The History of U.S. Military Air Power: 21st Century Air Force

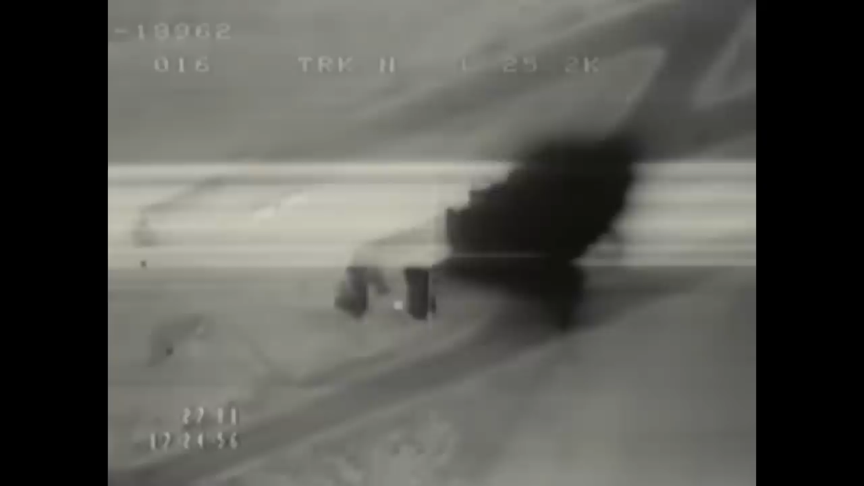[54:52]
We destroyed nearly 300 of their aircraft.
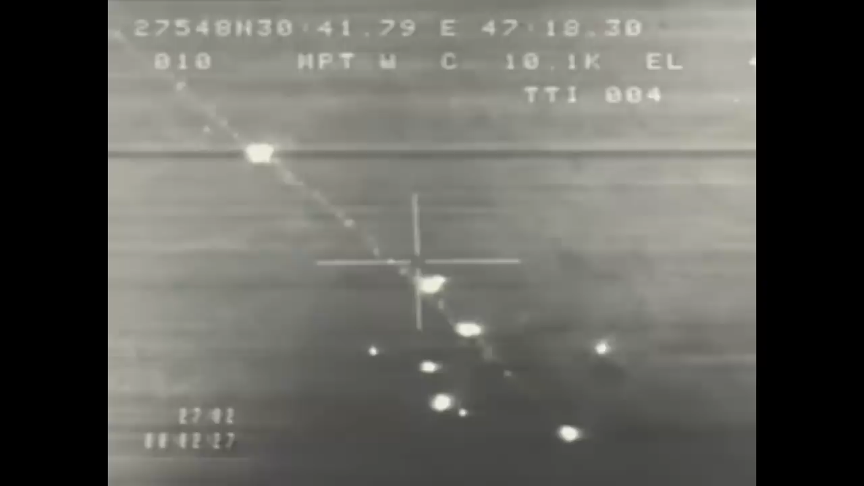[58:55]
By dawn, the highway to Basra was blocked by thousands of destroyed vehicles and tens of thousands of Iraqi dead,